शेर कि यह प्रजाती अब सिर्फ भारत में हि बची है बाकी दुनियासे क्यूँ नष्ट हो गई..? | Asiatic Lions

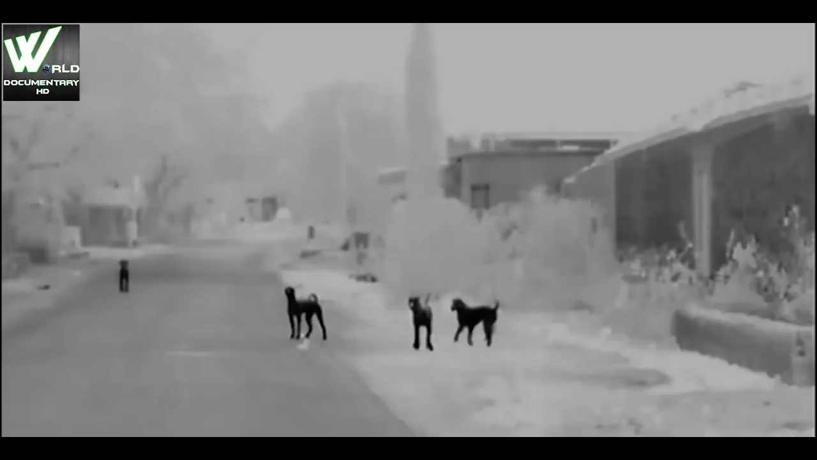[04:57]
गाउं की गलियों में कुट्ते गूम रहे हैं भैसे अपने स्थान पर आराम फर्मा
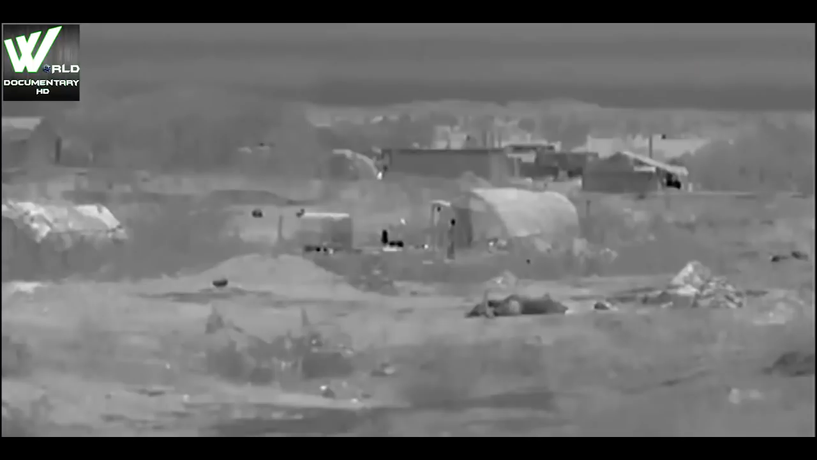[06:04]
पर थर्मल कैमरे से भी उसका कोई सुराग नहीं मिल रहा
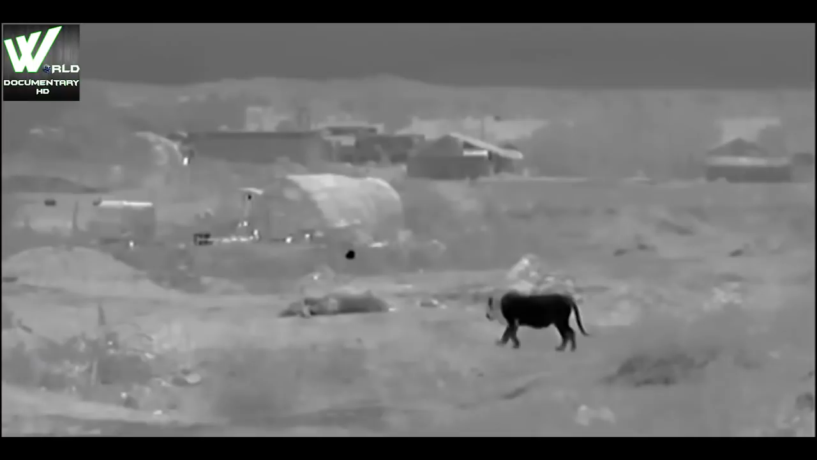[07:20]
अब शेर अपनी दावत का मज़ा लेगा
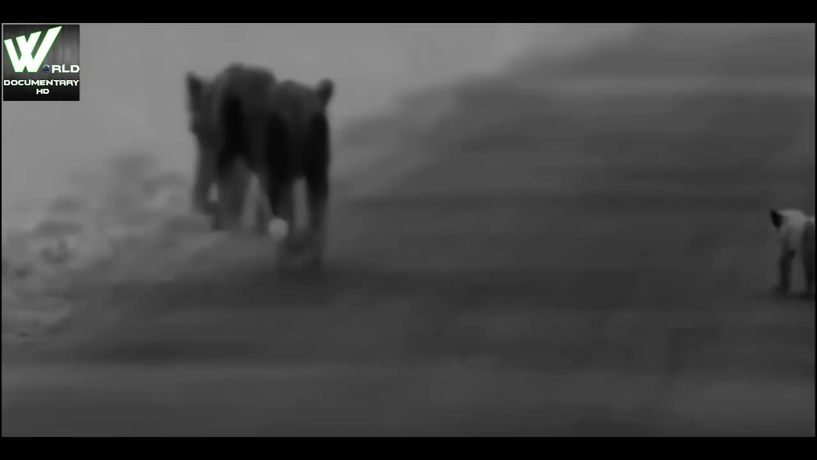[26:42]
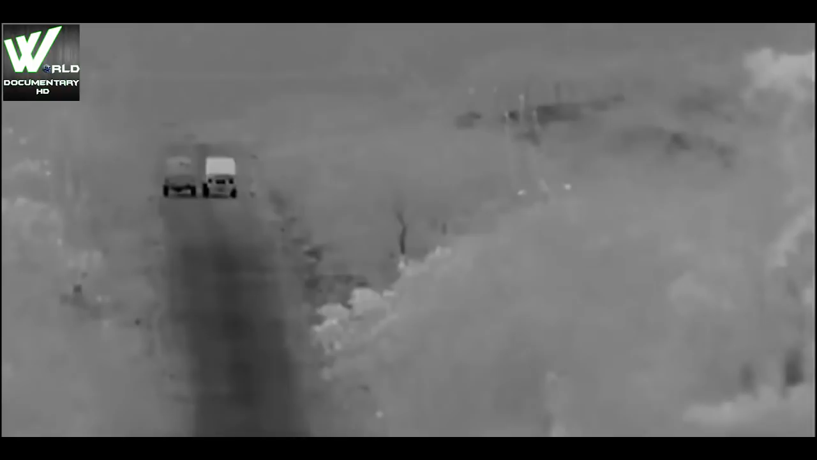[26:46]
गारी के आवाज सुनते ही शेर सडक के किनारे उगी जाडियों में गुम हो जाते हैं
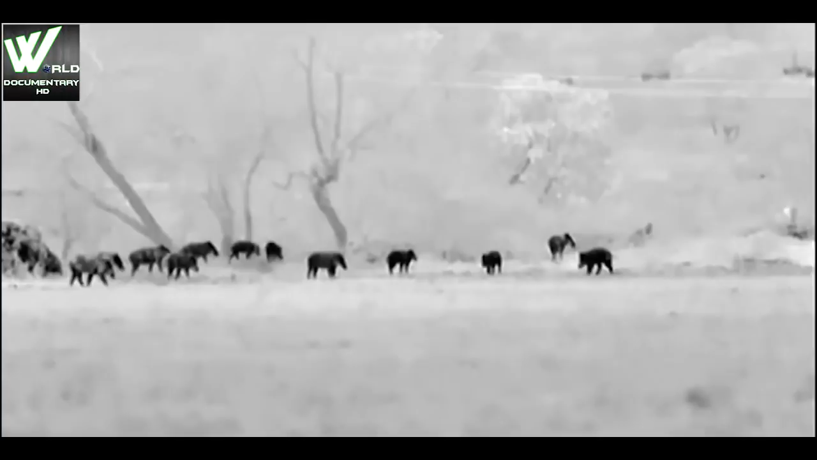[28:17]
जंगली शुक्रों के जोंड अभी अभी बोई खेट उजार खाते हैं
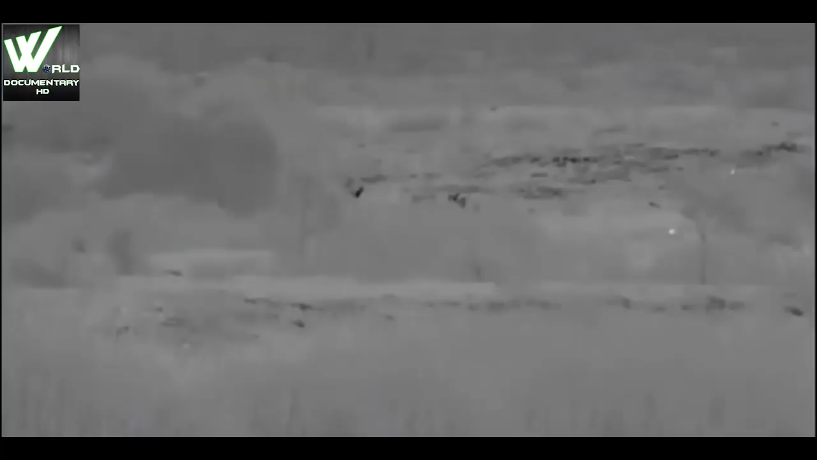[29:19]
शिकार ना मिला तो वो मायूस होकर चला गया शेर्णियों और उनके बच्चों को भी यहां खाने को कुछ नहीं मिला
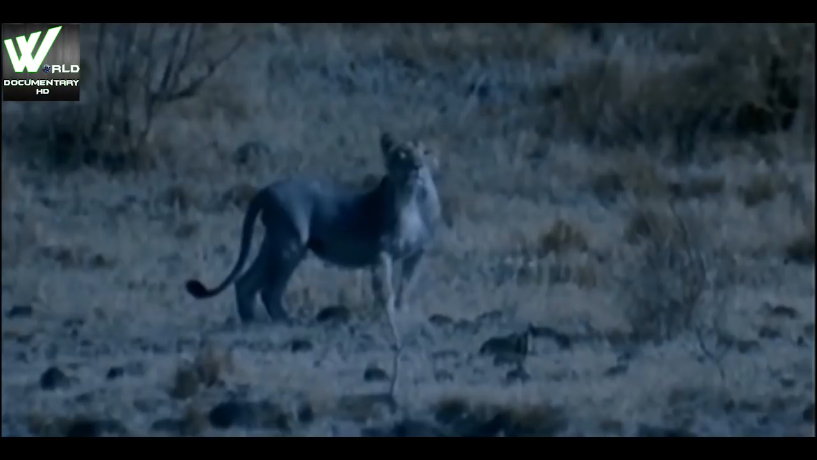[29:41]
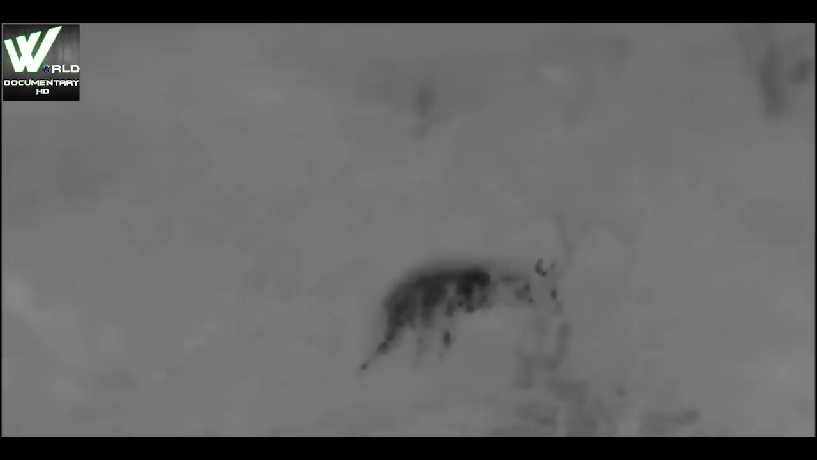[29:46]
कई भूके पर बख्षी और मुर्ता खोर भी यहां भटक रहे हैं
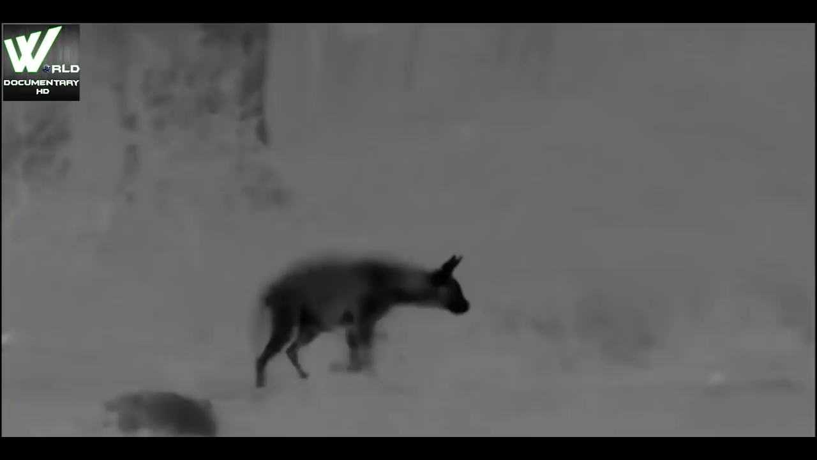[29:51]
ऐसा धारीदार लकर बगगा बहुत कम देखने में आता है
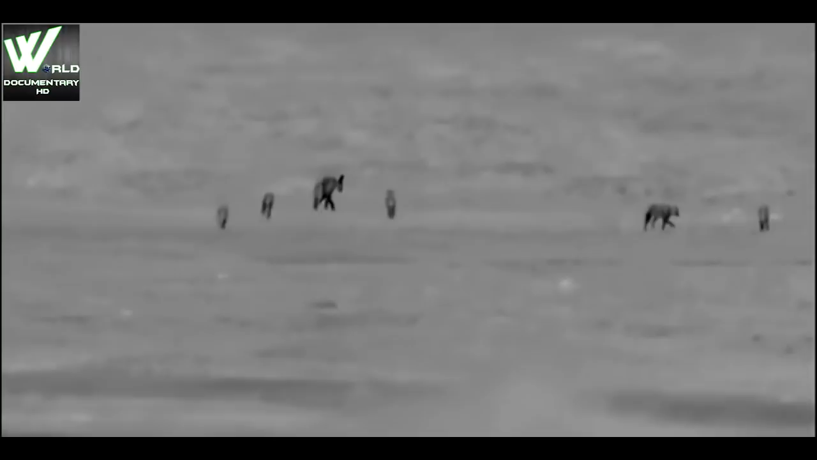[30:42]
दिन में सियार कहीं दुम दबाय दुपके रहते हैं पर आज राद हर कहीं सियार ही सियार दिखाई दे रहे हैं
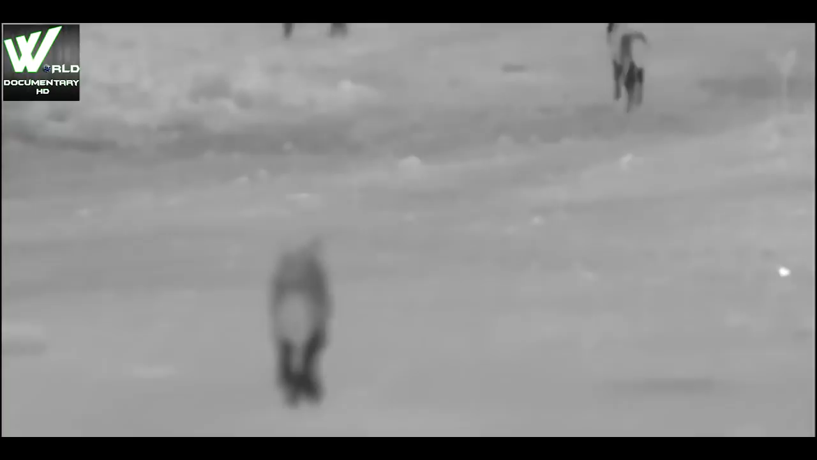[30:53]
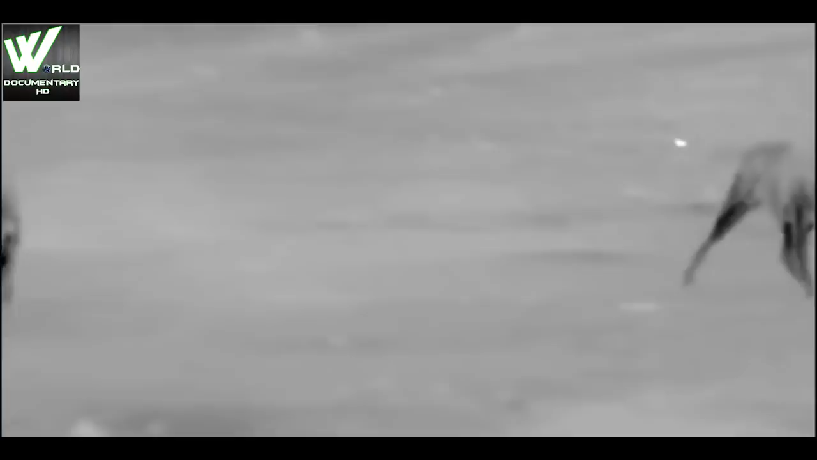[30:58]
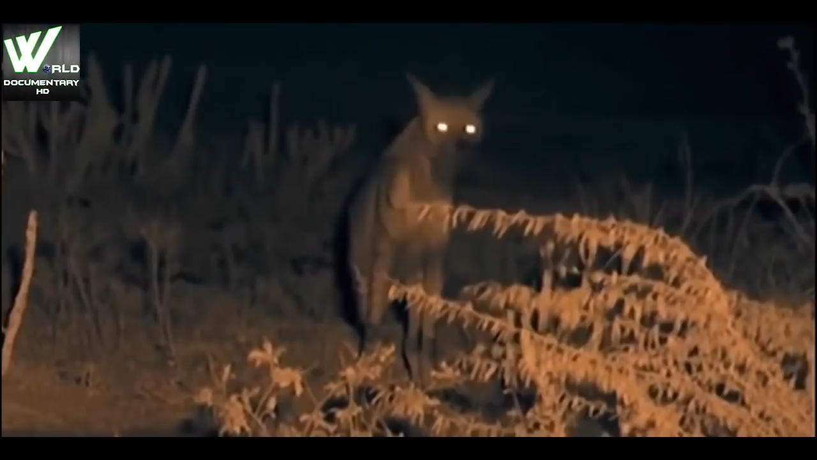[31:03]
आखिर कार लकड़ बगगे को एक मरा हुआ जानवर मिली गया पर इसे पता है कि मुसीबत भी बस आती ही होगी
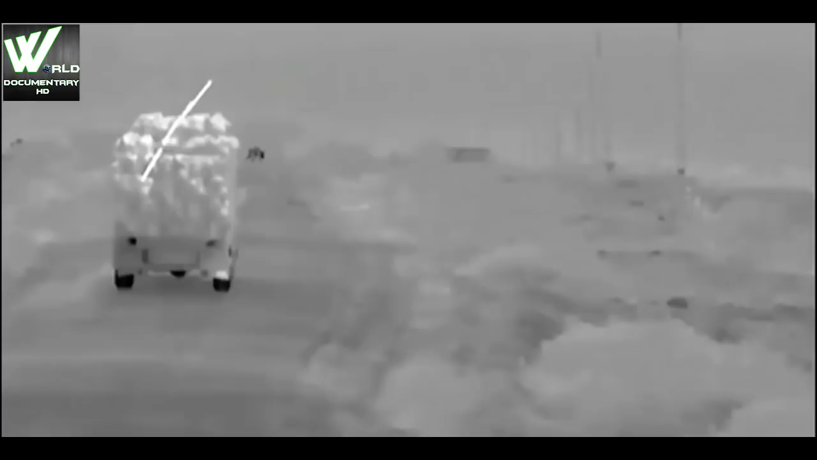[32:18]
लगता है जैसे ये एक भारतिये सेरिंगेटी हो जो सिर्फ रात के वक्त ही दिखाई देती है तब यहाँ ये बड़े-बड़े मांसाहरी जानवर ऐसे विचरते हैं जैसे हमेशा से यही रहते आए हो और इनसान की संगत में रहना इनके लिए बड़ी सहज बात हो
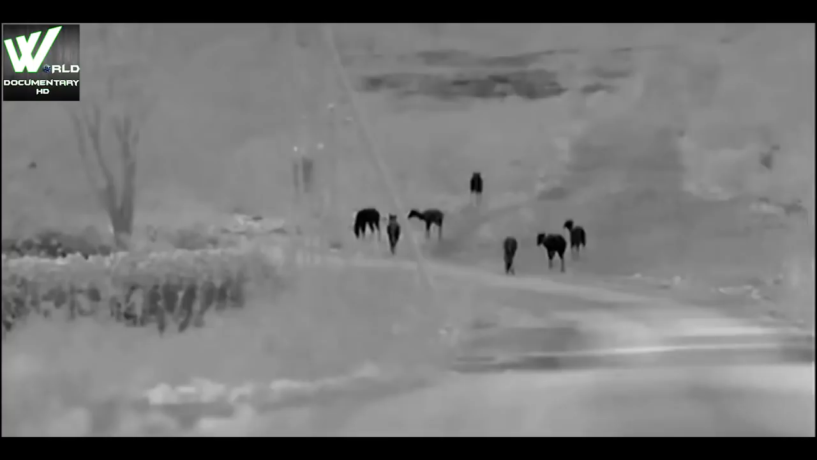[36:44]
अंधेरा हो जाता है तो चड़ने वाले जानवरों के जुन्ड के जुन्ड चारे की तलाश में निकल पड़ते हैं किसान भी निकल पड़ते हैं खेत उजारने आए हिरनों को डरा कर भगाने के लिए
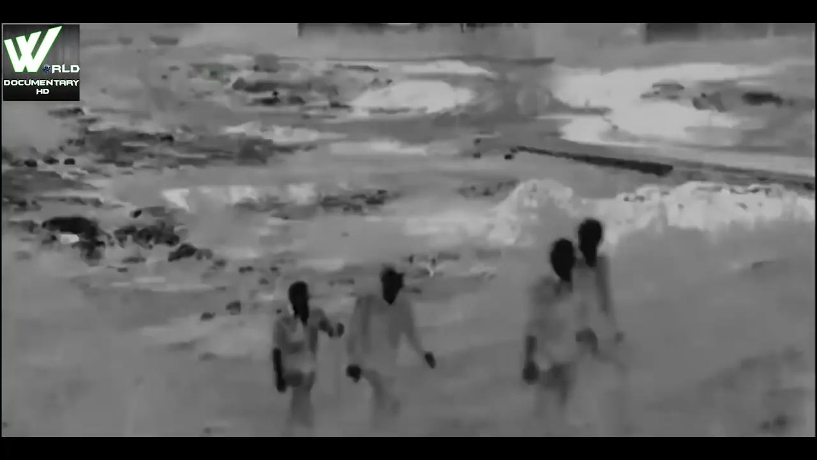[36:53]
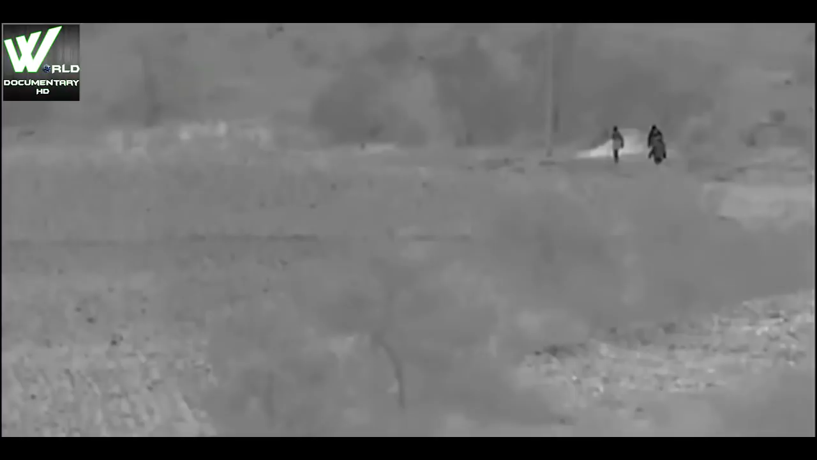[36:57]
पर इस अमावस की रात में उन्हें हिरन दिखने मुश्किल है
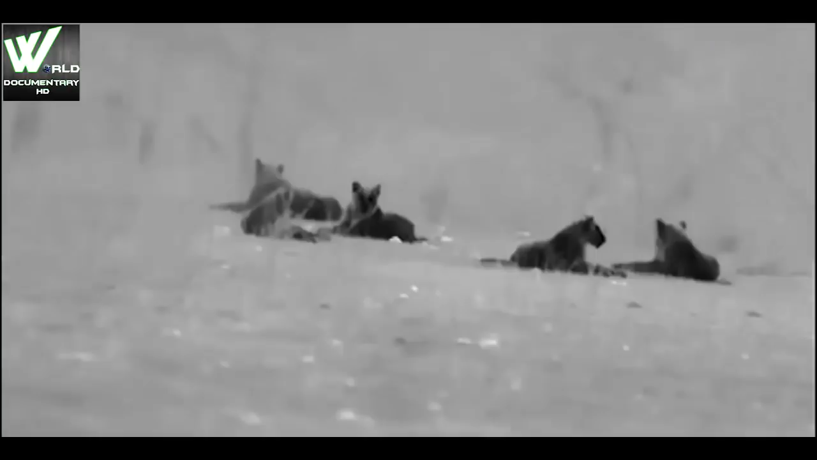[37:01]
घो बंदेरे में दूर से शिकार को देख पाना शेरों के लिए भी उतना ही मुश्किल है
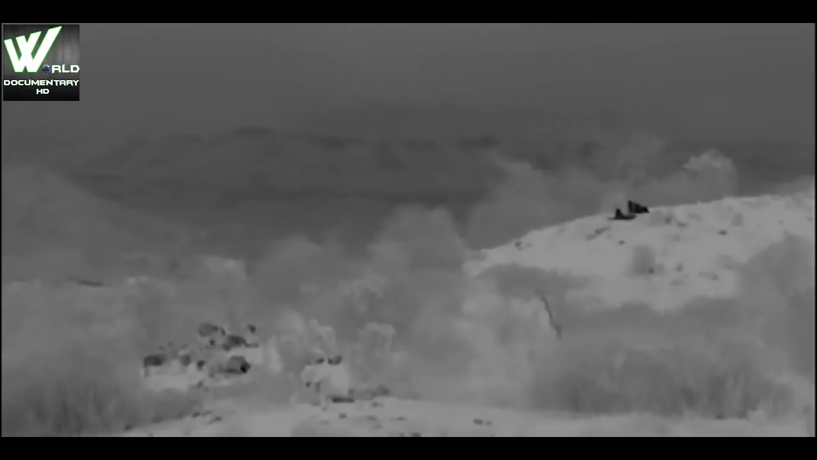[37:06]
आज तो कानों के भरों से ही शिकार करना पड़ेगा और इसमें शेरों का मददगार बनेगा इंसान